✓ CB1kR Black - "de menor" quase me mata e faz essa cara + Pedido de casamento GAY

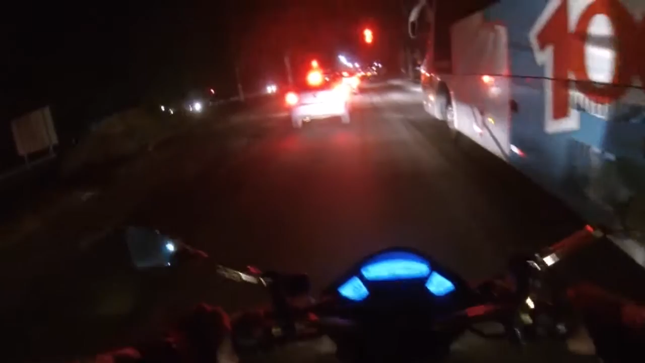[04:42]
Porra brother Quase você me derrubou brother Porra Que isso cara
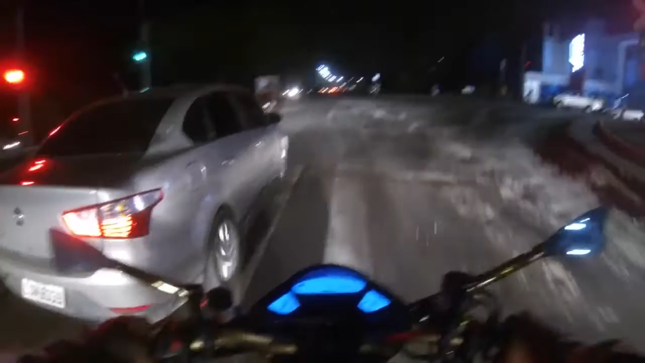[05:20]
Aqui as pedrinhas que eu falei pra vocês Estão fazendo o recapiamento aqui da pista Tá vendo Aqui vai dar pra vocês perceber Tá tudo arranhado aqui O asfalto E aí ali tava cheio de pedra Perigoso pra quem passa de moto A porra brother Vocês viram O cara quase me derrubou Bicho Ele passou colado em mim Cara de moleque Que não deve ter nem carteira Eu não consegui ouvir Mas acho que ele Não tem nem carteira de habilitação Esse porra